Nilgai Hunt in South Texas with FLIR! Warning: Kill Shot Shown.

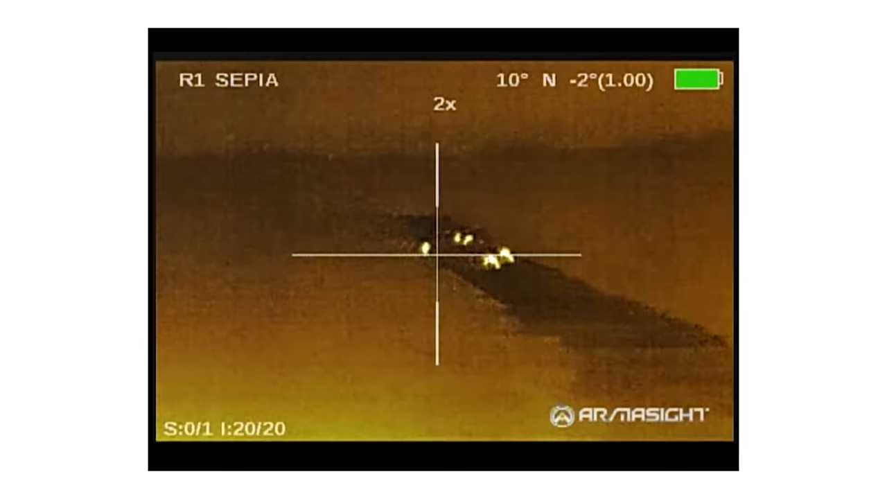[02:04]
on our first morning out I sat in a raised blind that was about 15 feet off the ground this gave me the chance to really get a good look at at least part of the area and the type of terrain I'd be hunting over for the next four days the
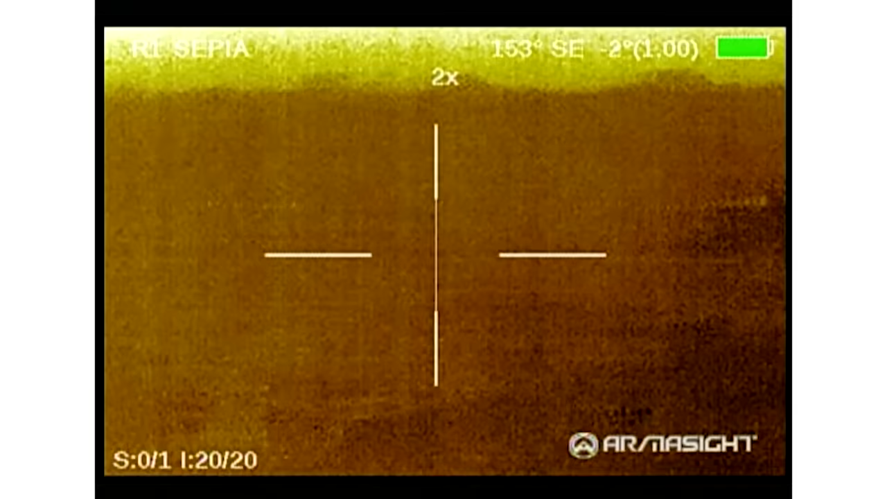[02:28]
there using the Zeus pro thermal rifle sight I was able to
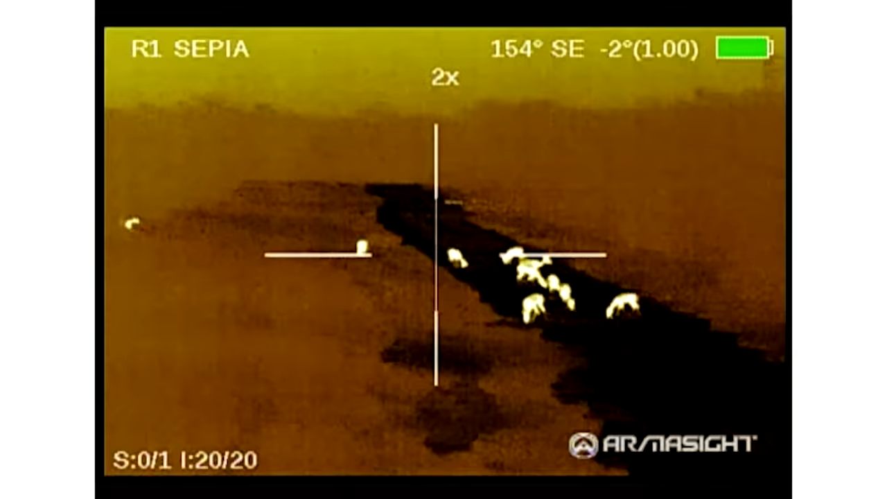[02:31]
spot tons of game that were not visible to the naked eye due to either the low light of the morning or because the game
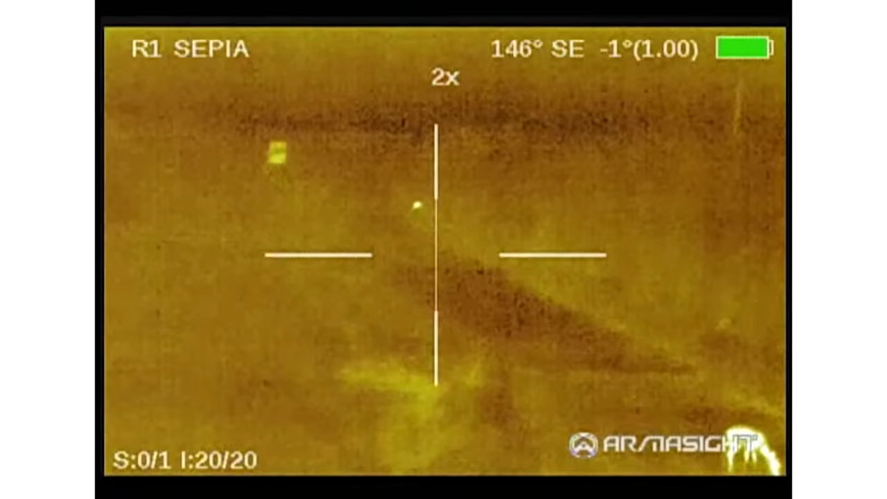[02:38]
was grazing or hiding in the thick mesquite tree line and brush
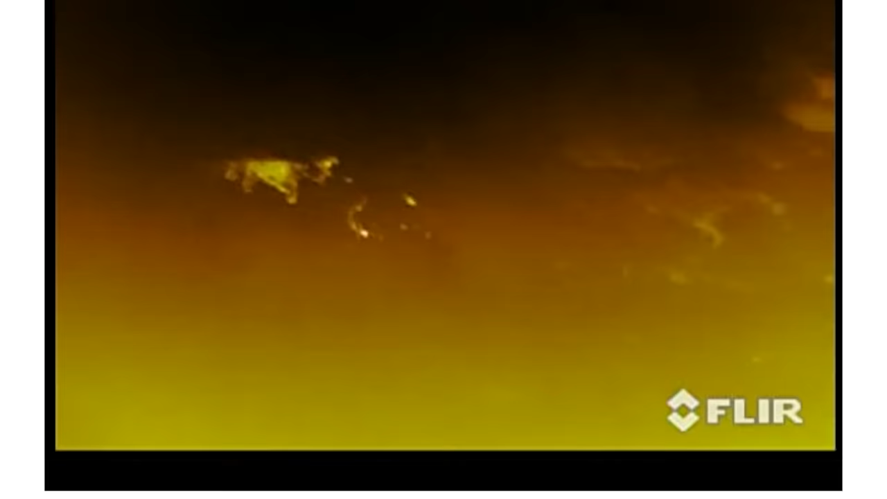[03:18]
heat signature in the distance I would quickly take a peek with my binoculars to confirm what it was I was
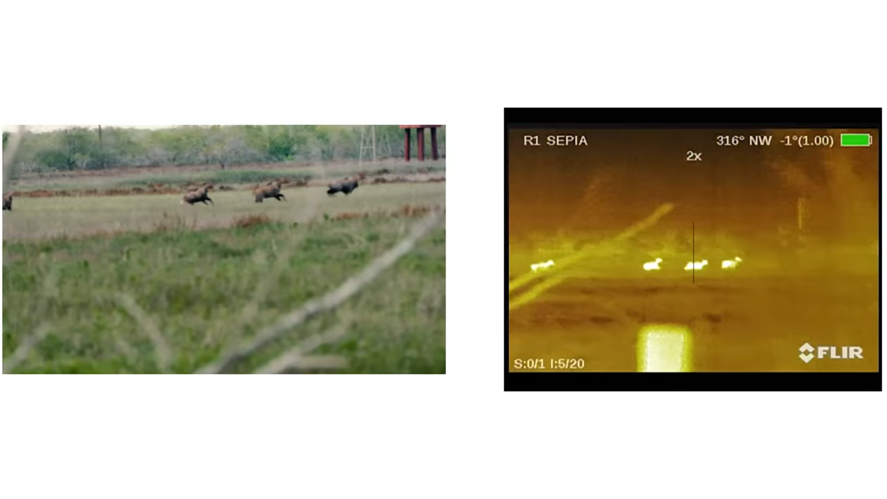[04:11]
it wasn't the cows I was after I was after the bull and he proved to be quite elusive we stalked this small group of neil guy most of the day
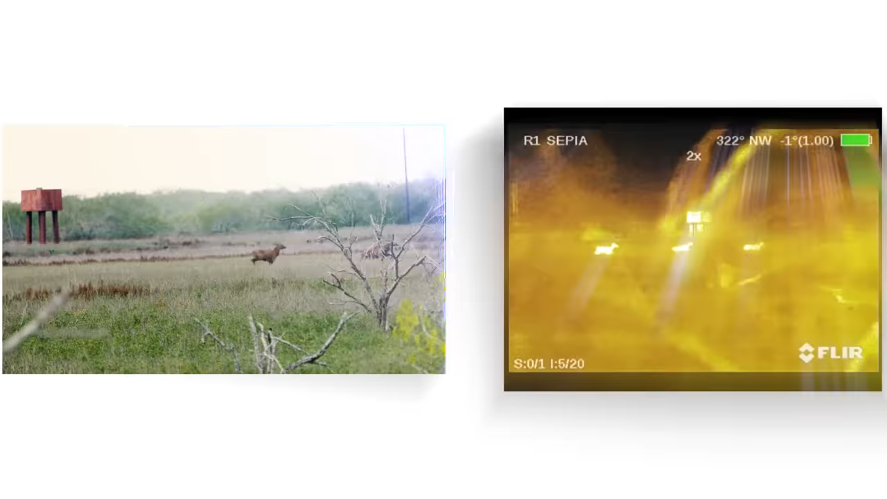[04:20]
I was never able to get a clean shot on the bull we
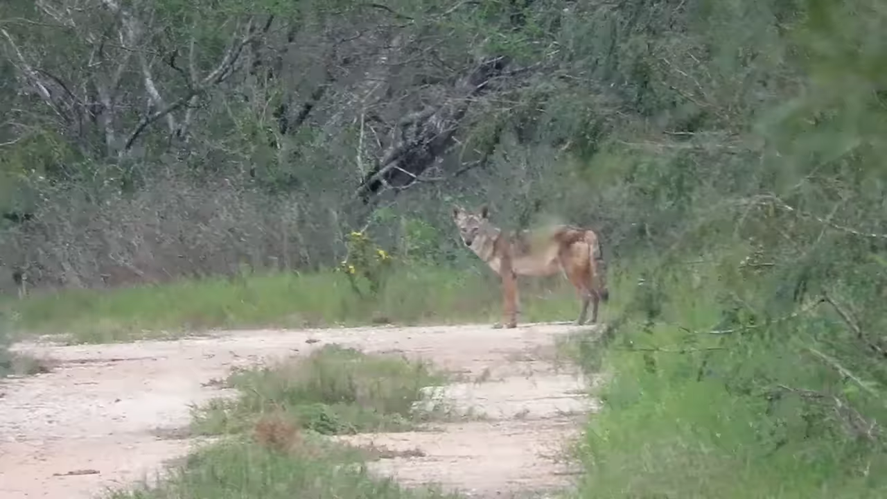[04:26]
did catch a glimpse of a coyote but I decided not to take the shot as I didn't want to spook any neil guy that may be in the area
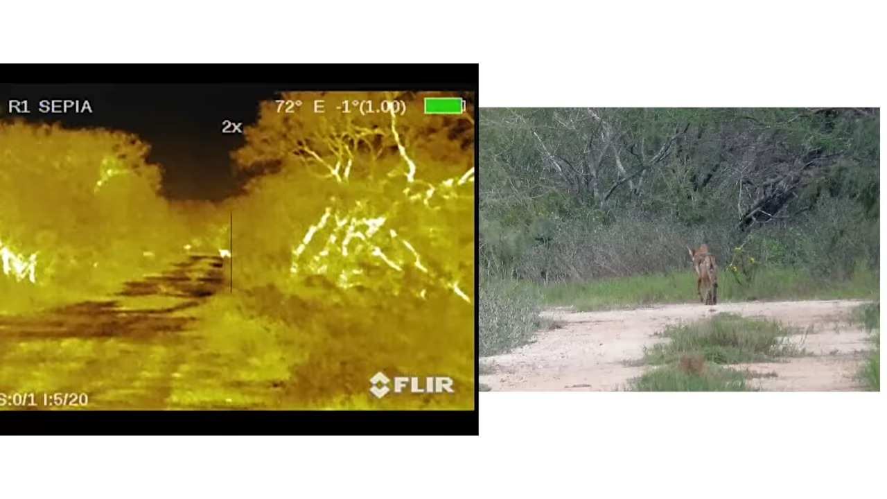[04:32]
he's over 200 he's about 200 at least he's over 200 just get him on thermal yeah I got him on thermal
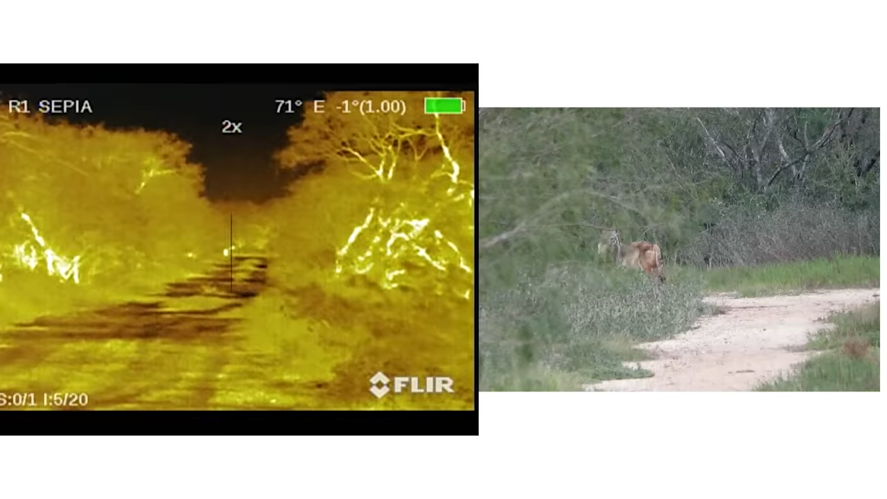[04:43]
he's walking away from us he stopped he's looking at us
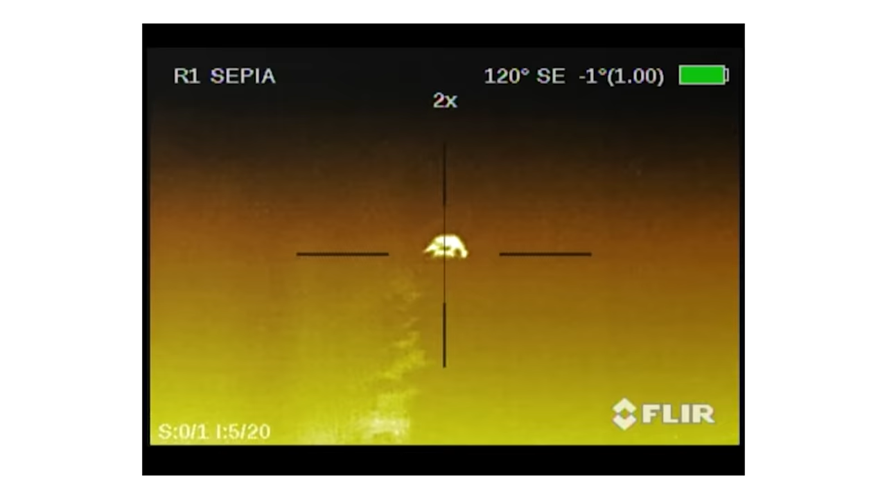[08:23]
the thermals aren't as effective they don't give as much detail when something living shows up out there though it'll jump right out because it's super warm
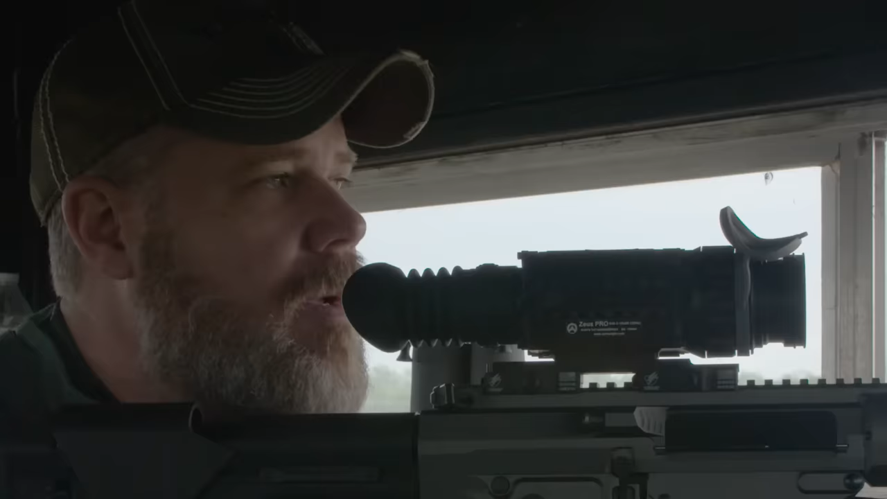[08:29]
but the rain kind of levels the temperature of the vegetation so normally like
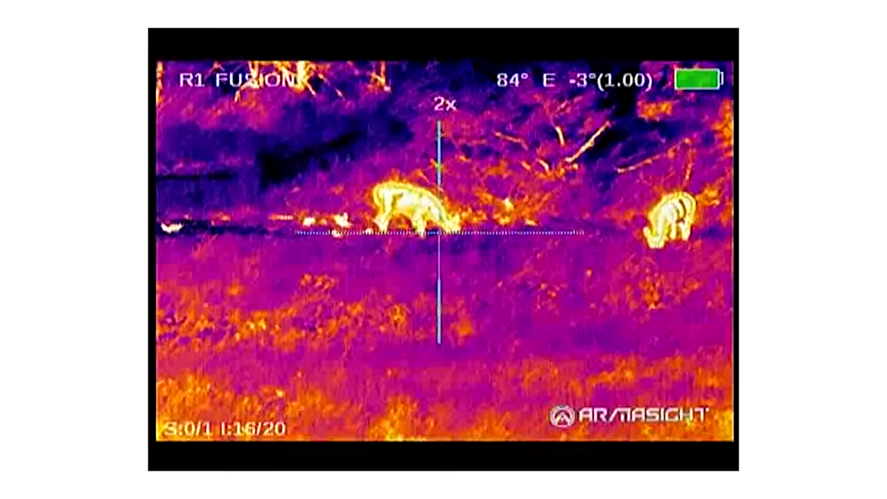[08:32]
on a sunny day you'll be able to see leaves and branches and grass and gravel
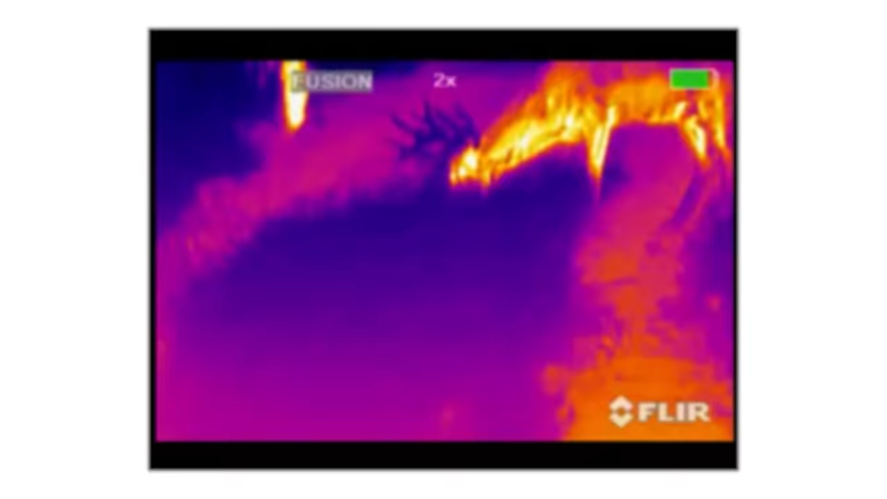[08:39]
after it rains a little bit all that detail the ground goes away but if something warm something living steps into your field of view it stands out very brightly
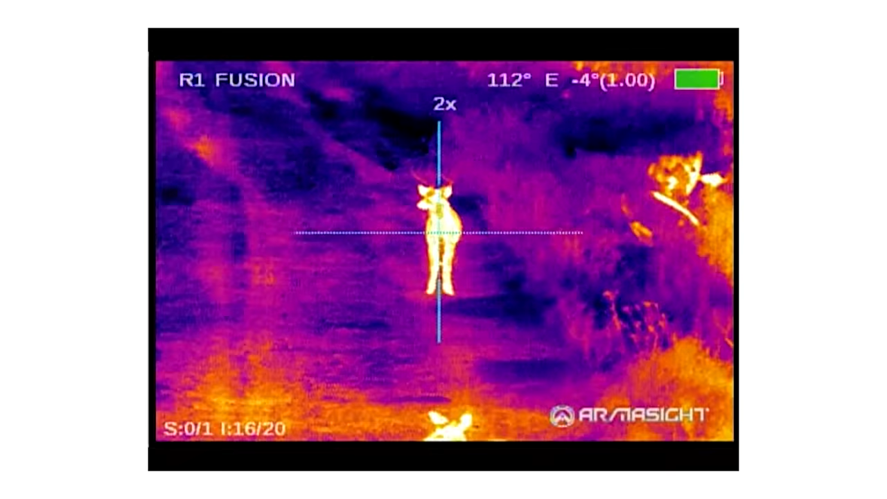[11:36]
on top of the Petra we have the Armasight Zeus Pro this is a thermal sight it has a 50 millimeter objective you've seen it here before on the channel
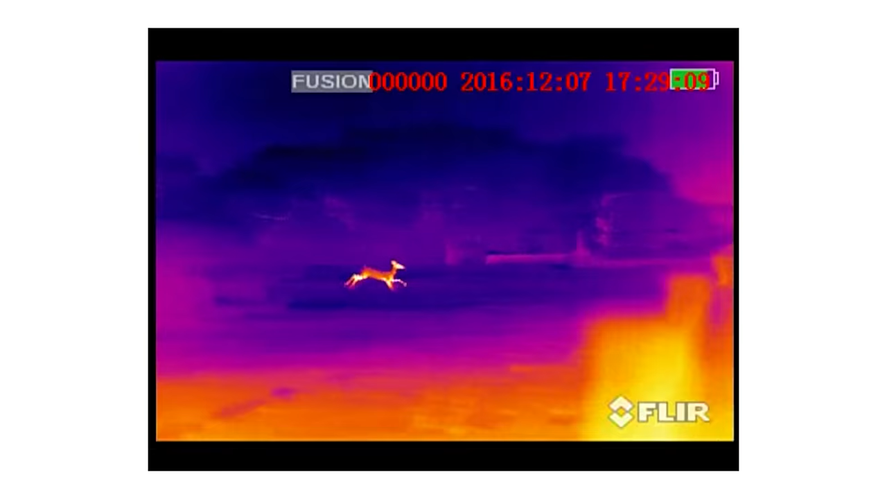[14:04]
the deer can pretty effortlessly bound over these fences but even the Neil Guy will jump over them
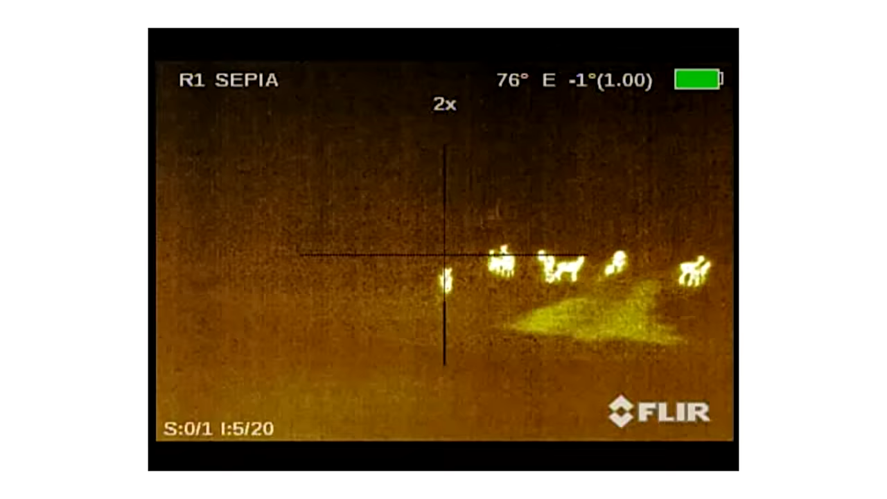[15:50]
the only thing we can see down there guys are the cows, the bulls gone, they went back that way